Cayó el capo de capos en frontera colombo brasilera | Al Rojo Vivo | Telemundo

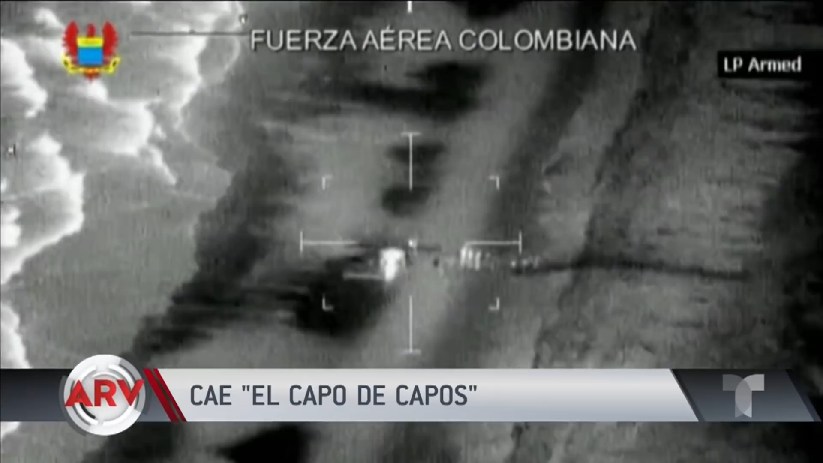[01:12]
Fueron varias las aeronaves cargadas con droga que obligaron a aterrizar y luego destruir, como lo muestra este video de la Fuerza Aérea.